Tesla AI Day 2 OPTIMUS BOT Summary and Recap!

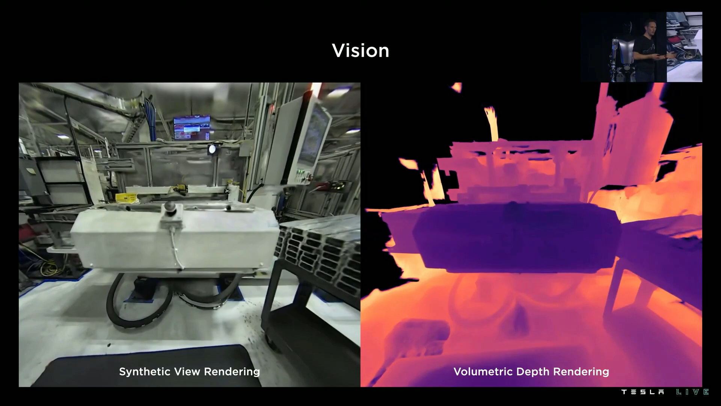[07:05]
They used the same depth rendering and introduced new techniques for visual navigation